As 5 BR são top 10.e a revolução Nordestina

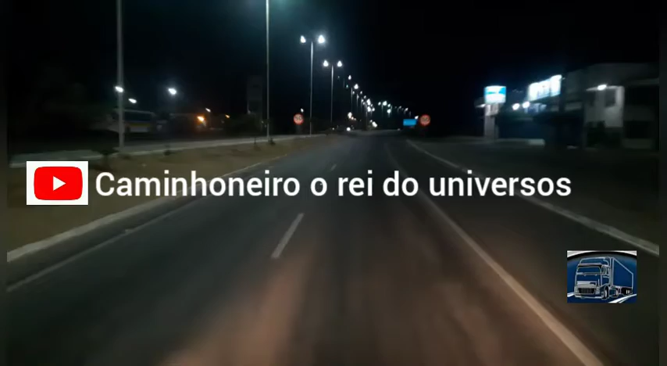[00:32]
da grande cidade de Petrolina, estamos aí para fazer mais um episódio para vocês aí galera, um forte abraço, vamos que vamos.
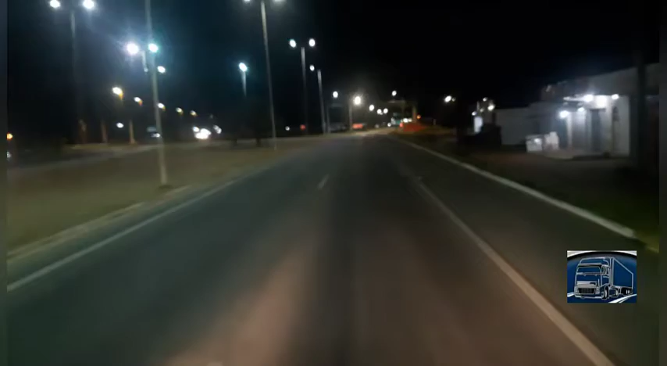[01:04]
aeroporto Senador Nino Coelho, aqui na grande cidade de Petrolina, no estado do Pernambuco. Você entra aqui, à esquerda e você vai para o aeroporto, beleza galera? Está para cá, além de campo, o certinho. Aeroporto Senador Nino Coelho.
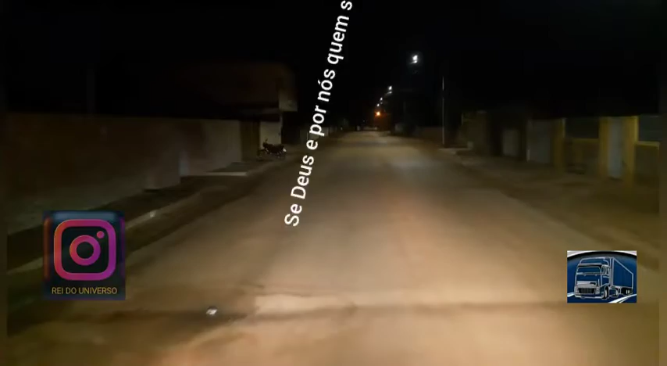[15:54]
Tem o nosso sertão nordestino Beleza? Aqui estamos chegando aqui no... N7 Projeto da Codevast Aqui no estado do Pernambuco E tem na Bahia também, né? Então, meus irmãos É isso aí E vamos...